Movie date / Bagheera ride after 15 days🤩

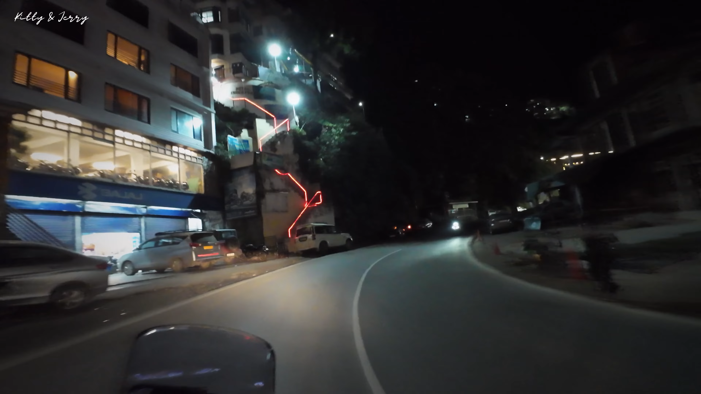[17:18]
वाओ मजा ही आ गया, चलो शुक्र है होटल के बाहर बंदे तो खड़े होने शुरू हुए, बीच में तो बंदे होते ही नहीं थे यहाँ पे,
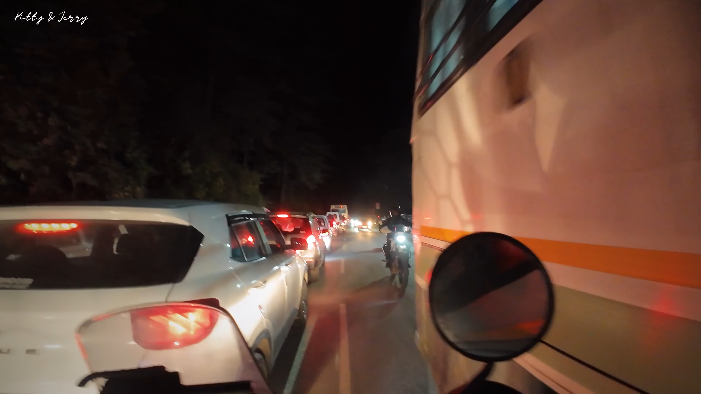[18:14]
क्लोज कॉल कर गया, ये जो मेरी लिप रीडिंग वाली प्रॉब्लम है ना,
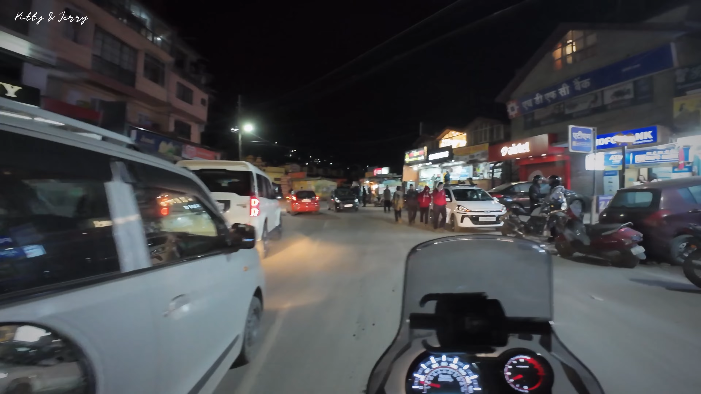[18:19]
ये बहुत ही ज़बरदस्त वाली प्रॉब्लम है किटी, अब क्या करूँ मैं,
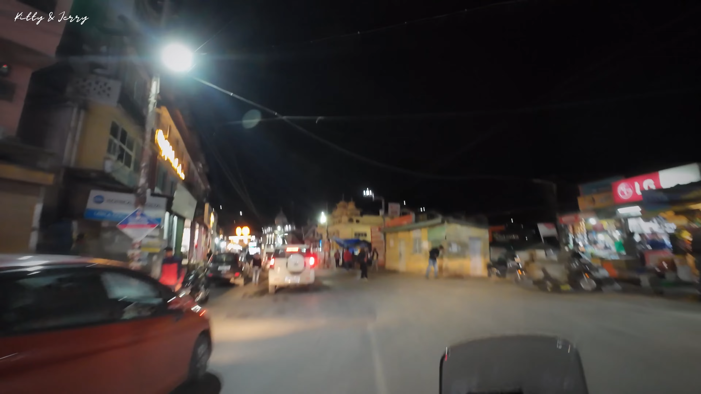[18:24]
लेफ्ट हैंड साइड में घुसा दूँ, सॉरी राइट हैंड साइड में।
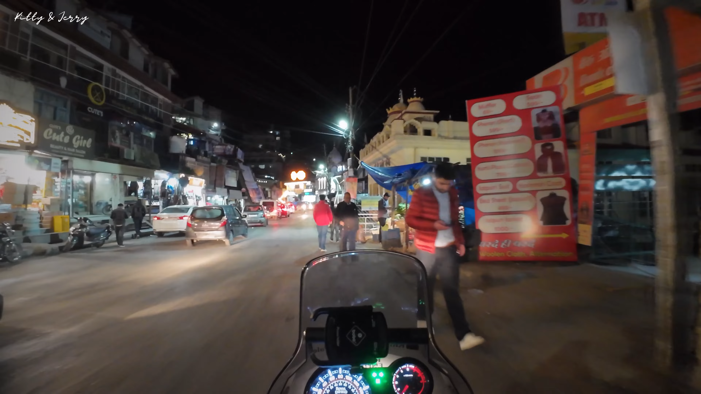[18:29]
लो जी फिर ये है किटी के फेवरेट अंकल, अंकल तो है नहीं पर अंकल की दुकान है।